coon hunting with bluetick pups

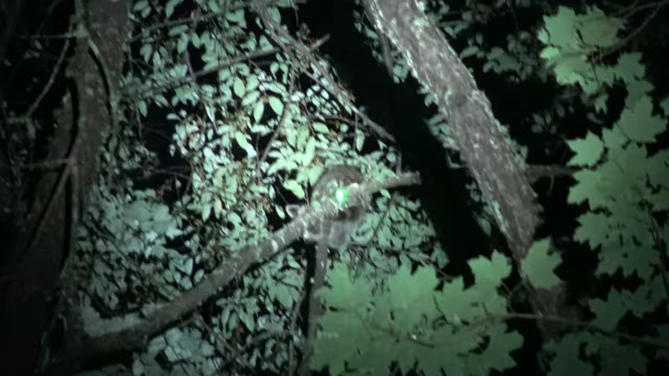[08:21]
They've got the groceries, boys. Worked and worked and cold trailed and wiggled. Finally settled down.